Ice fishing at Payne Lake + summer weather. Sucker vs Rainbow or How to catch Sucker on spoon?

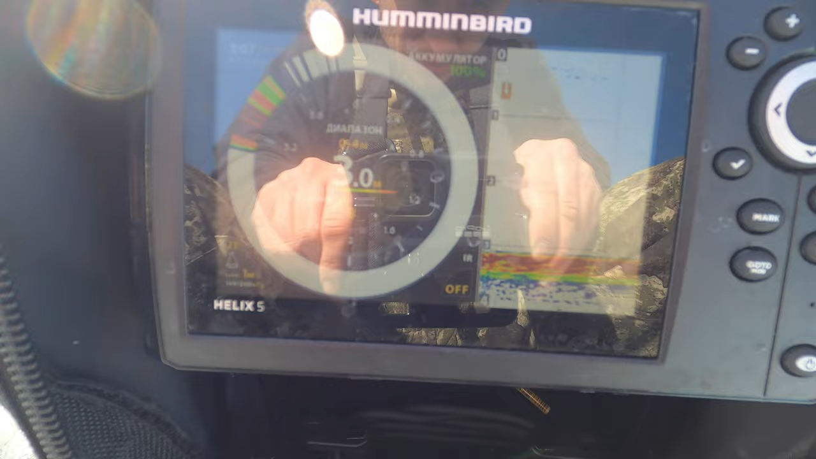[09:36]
No fish, but no plants also.
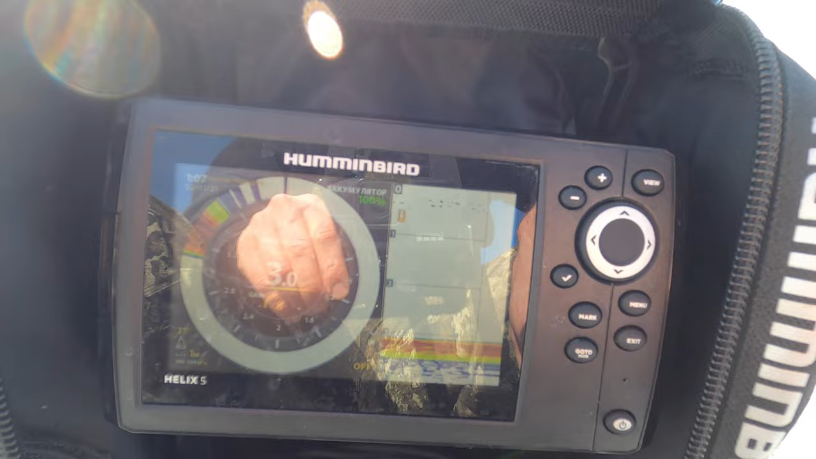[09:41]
We good here. I'm gonna set up here, probably. But just in case, I have to know
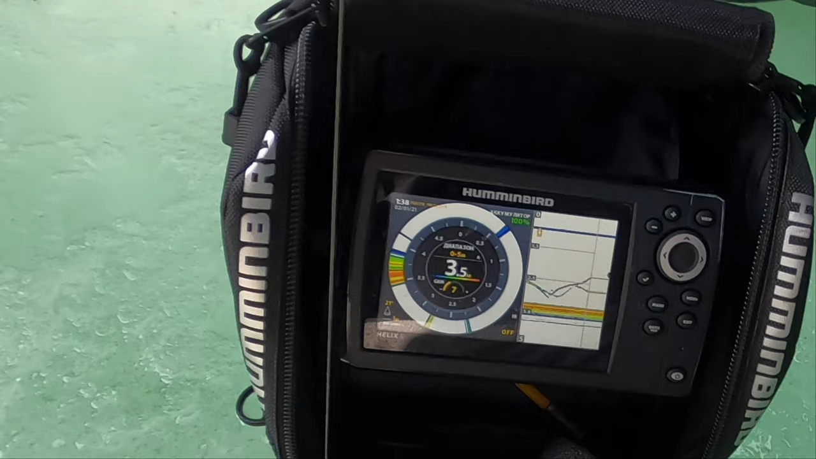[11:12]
See this, guys? And you know,
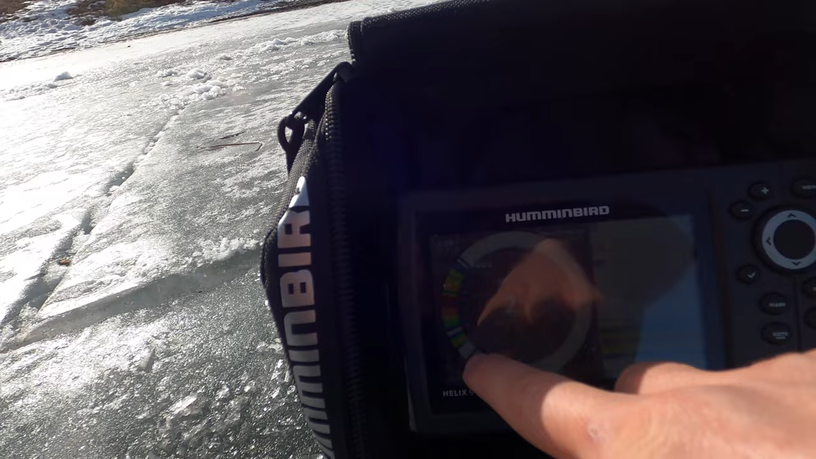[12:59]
This is, looks like plants, yeah.
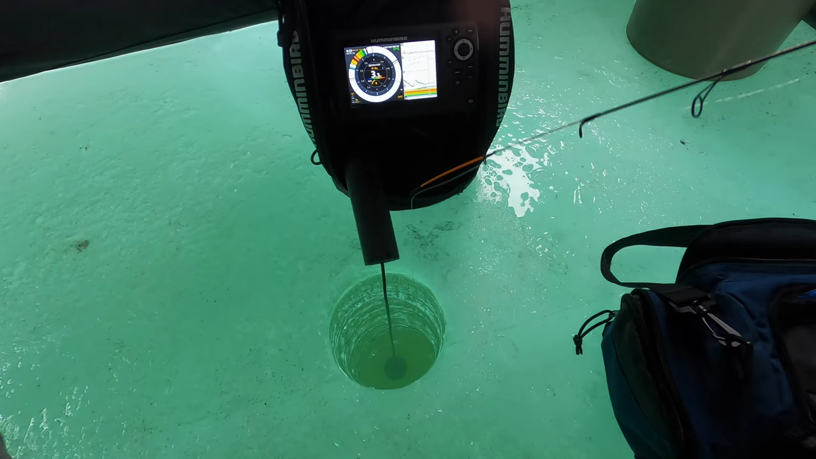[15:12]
Oh, come on, come on, come on, come on, come on. Come on, come on. is it, fish? Look at these guys, what is that? Fucking, it's so big. As you can see, fish.